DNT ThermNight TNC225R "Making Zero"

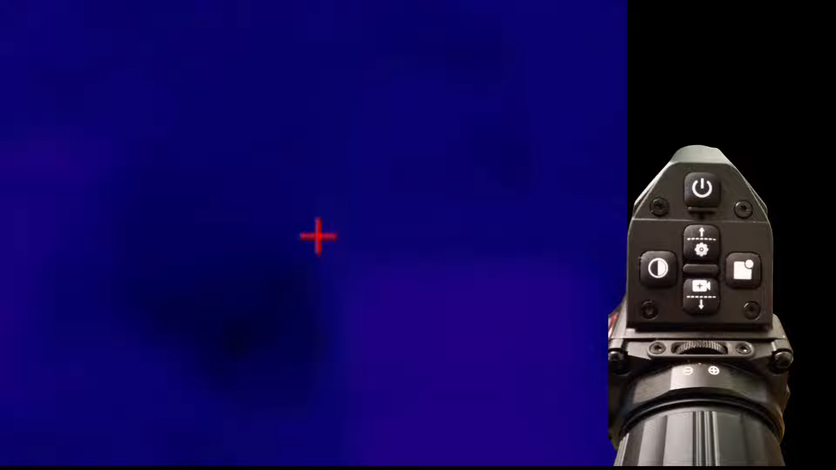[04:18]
So what I'm going to do, using the cross at the top,
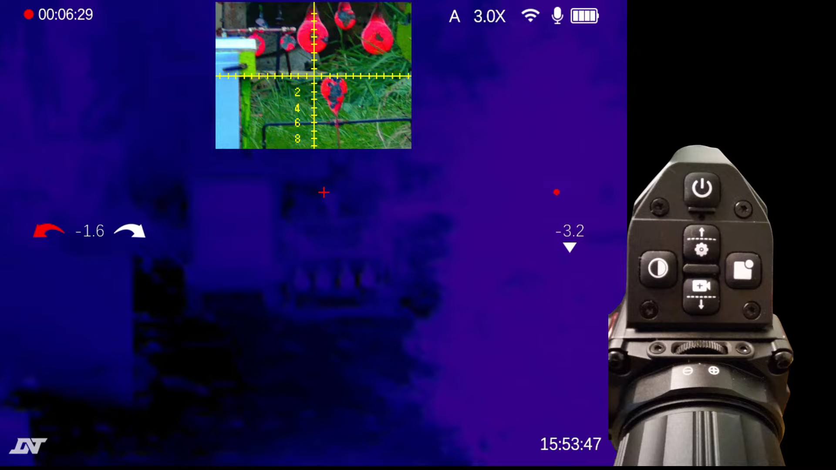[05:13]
I was aiming there and it went there, basically. Slightest to the left. So back into the menu.
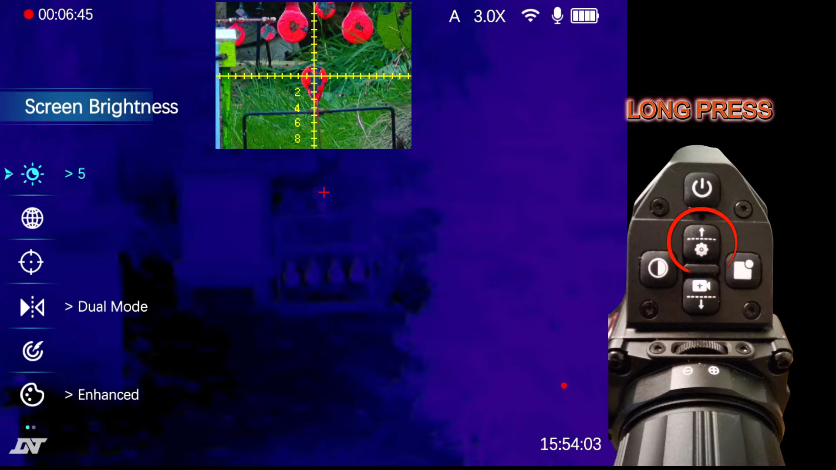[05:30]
It's come down. Press the right button to OK it. Elevation's OK as far as I could see.
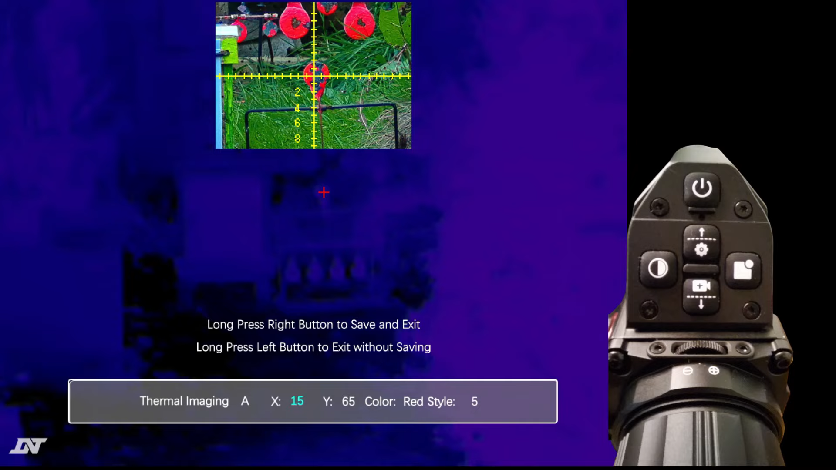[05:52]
So I'm going across to the 15. I'm going to put that in the centre and then I'm going to press the power button. Press it again.
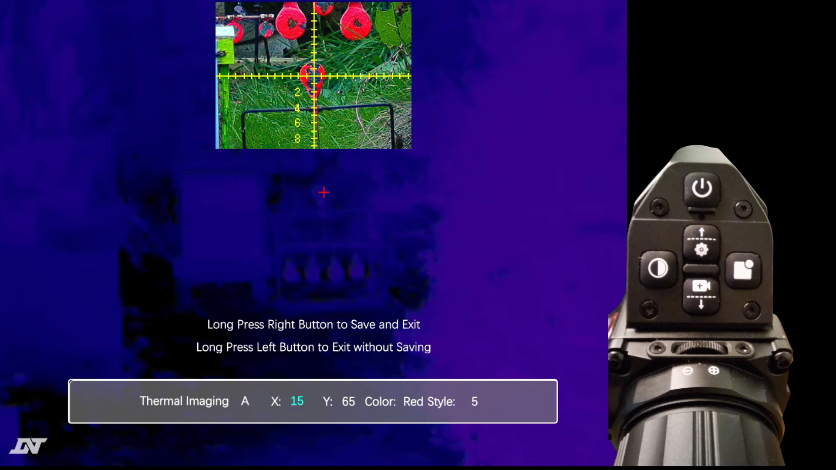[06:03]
I think we're about right. Okay. I'm now going to press the right button, save and exit.
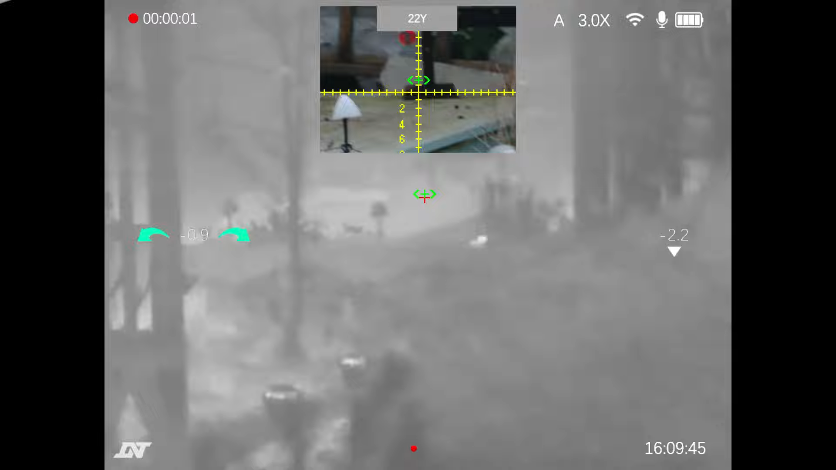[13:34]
See, different colour palettes also have a difference. So this is black hot. I can actually see the target better in black hot,
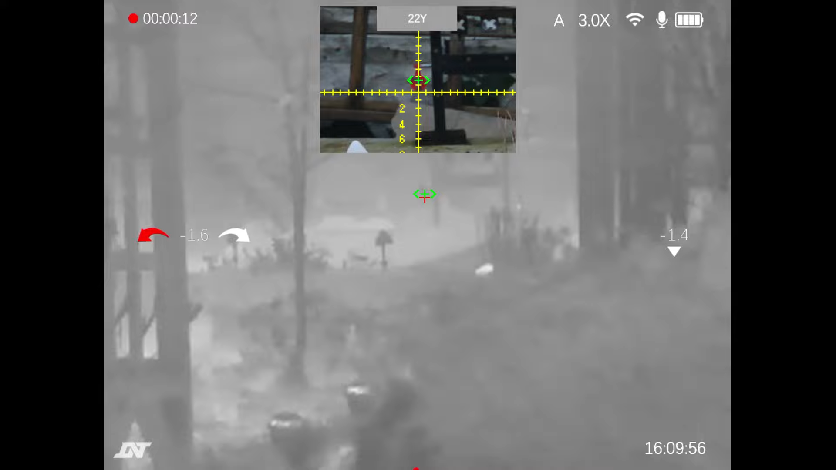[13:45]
and it's hit it using the thermal. Now if we go to the top reticle, which is digital,
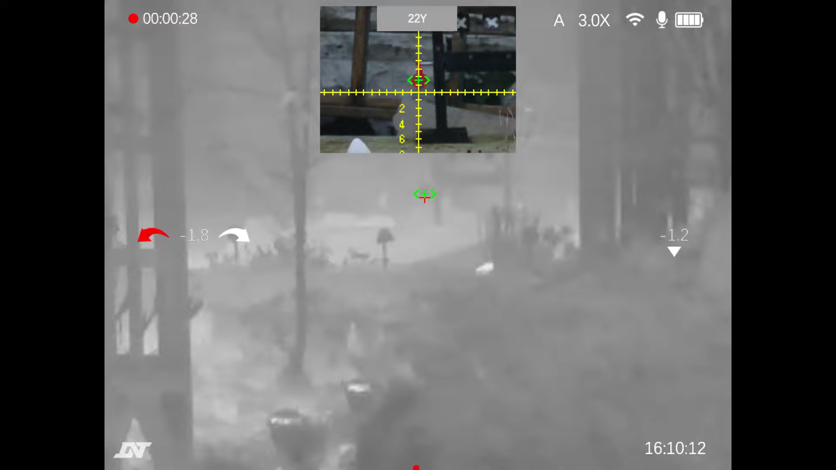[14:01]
so they show the both on in their own right.
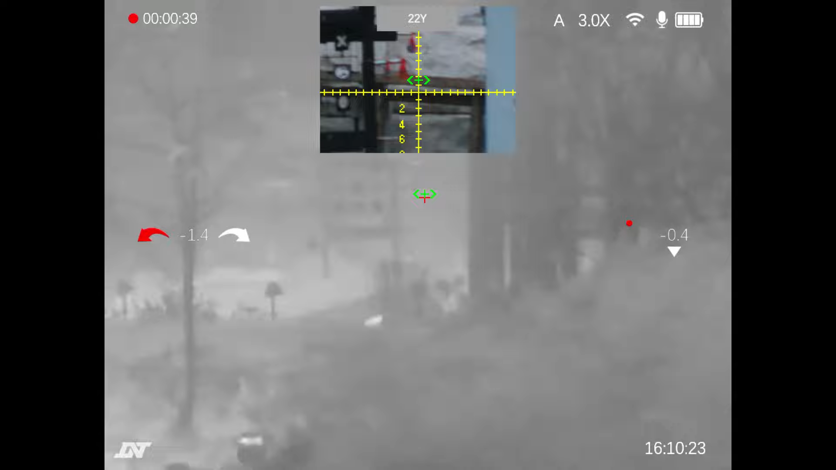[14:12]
Yeah, that was using thermal.
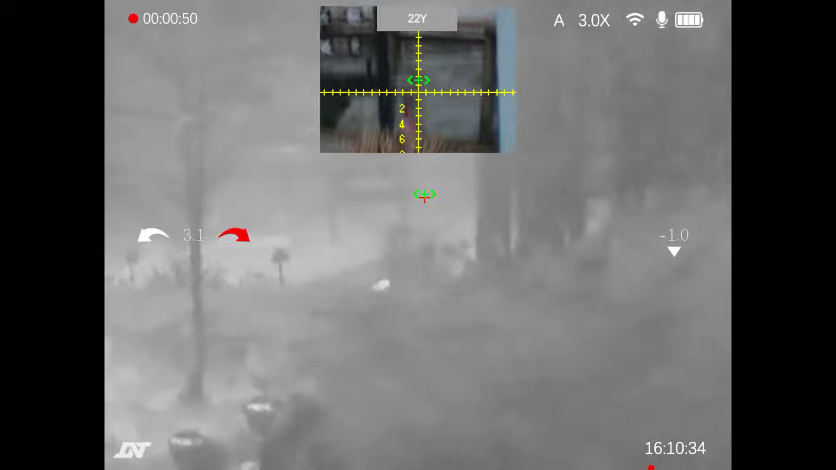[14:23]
Now I'm going to use the top one, which is the digital.
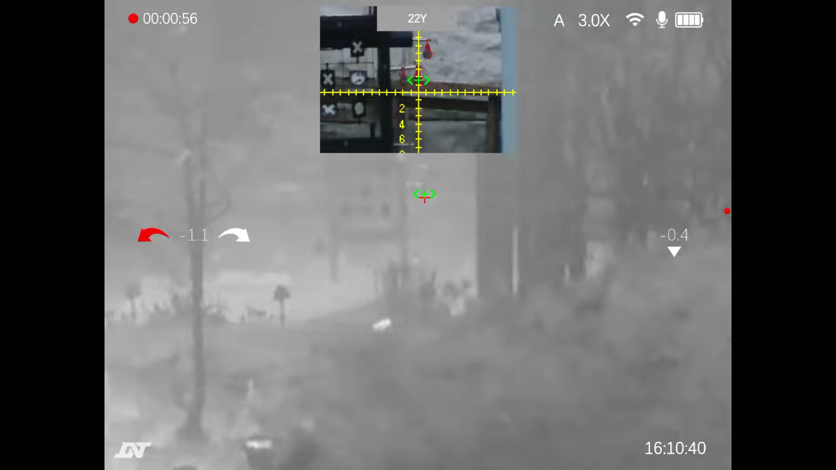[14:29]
So at 22, they're still on.
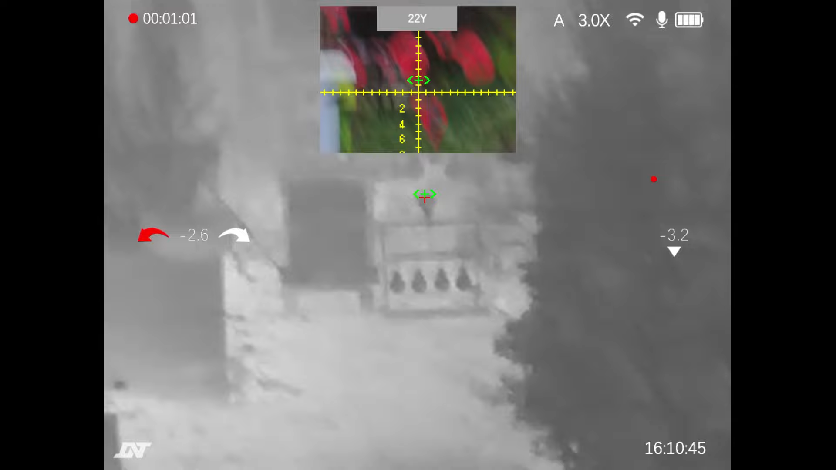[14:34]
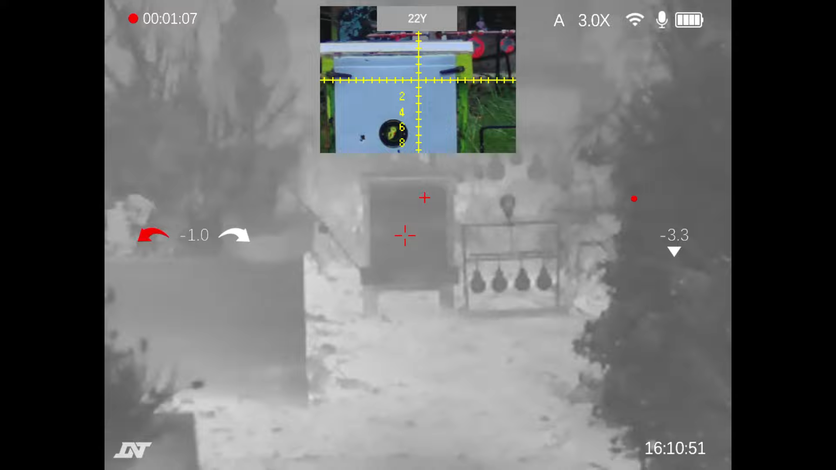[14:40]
Okay. Here's the thermal, which is the green.
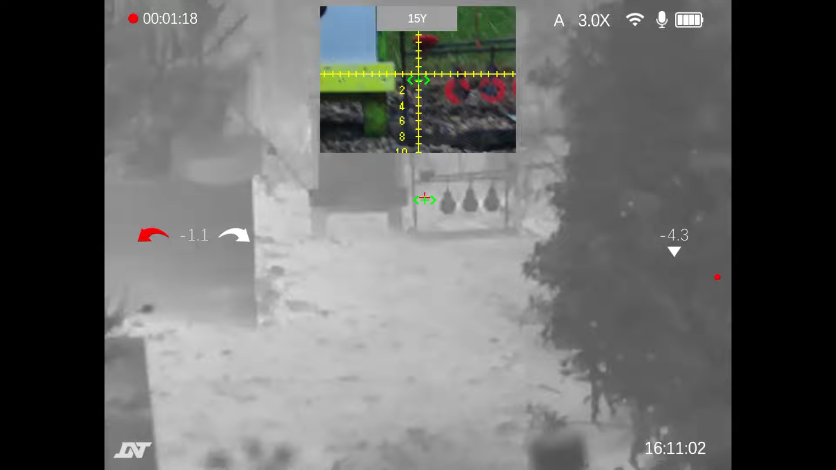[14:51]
Looking above, using the digital, which is a green.
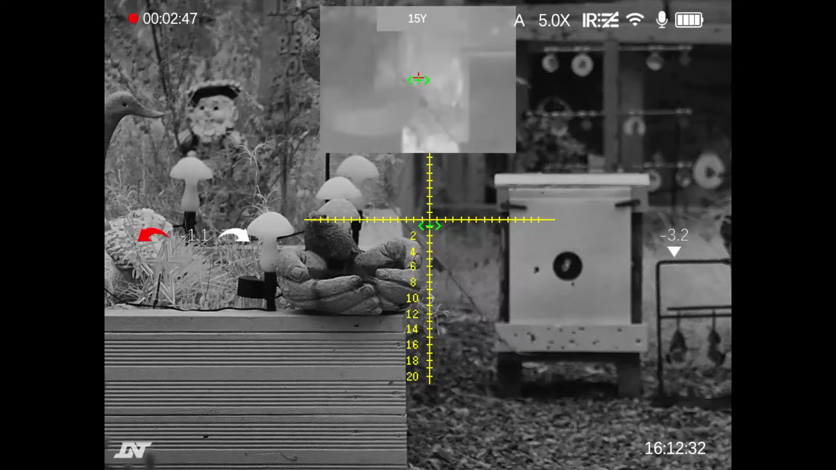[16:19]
Switched to black and white on the digital now. Okay, so that's basically zeroing in the DNT TNC 225R.